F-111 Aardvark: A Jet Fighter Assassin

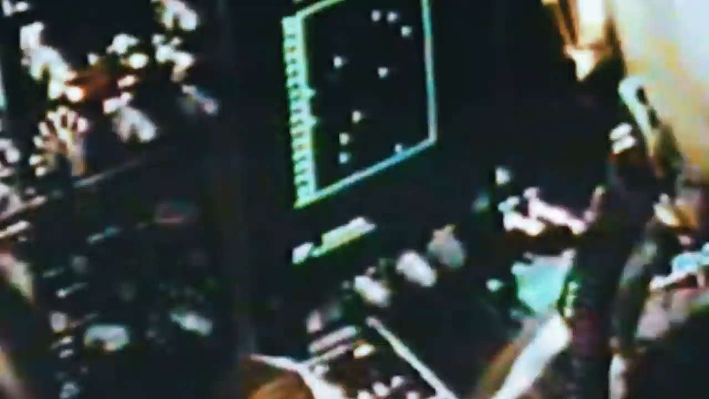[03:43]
Radar APQ-113 with an ASQ-23 optical sight for navigation and fire control, and a collimated display. But one of the main advantages of the F-111 can be called the APQ-110 radar terrain following.